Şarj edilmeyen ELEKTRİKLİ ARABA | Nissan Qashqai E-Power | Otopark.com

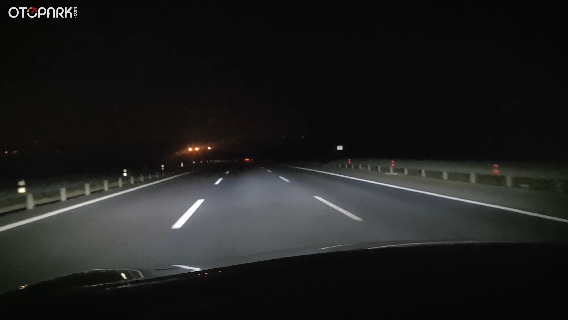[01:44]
Far geldi mi kapatıyor. Güzel bir bence güvenlik donanımı. Far gerçekten önemli. Ön yüzü zaten biliyorsunuz. Ama tabii burada bahsedeceğimiz en önemli şey e-power.